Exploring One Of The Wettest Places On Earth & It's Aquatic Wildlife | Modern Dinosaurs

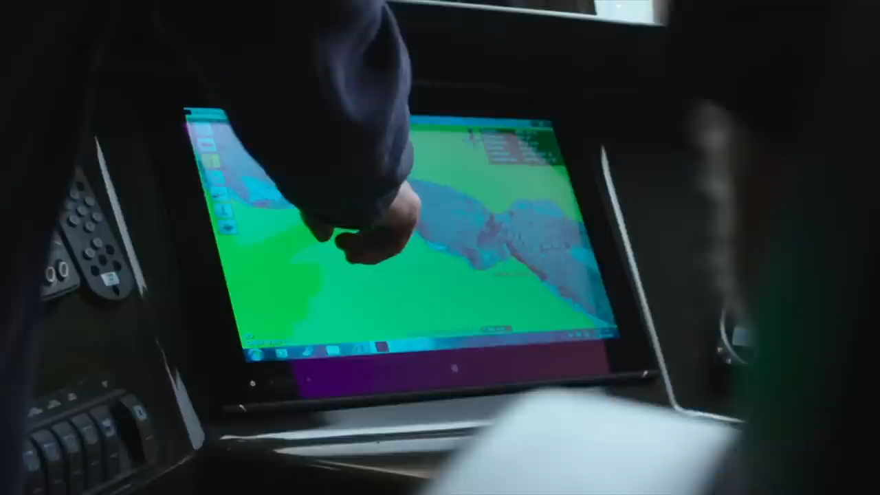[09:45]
You can see at the moment where that cursor is, we're in nearly 300 metres of water there. Parts of Milford Sound are over 400 metres deep.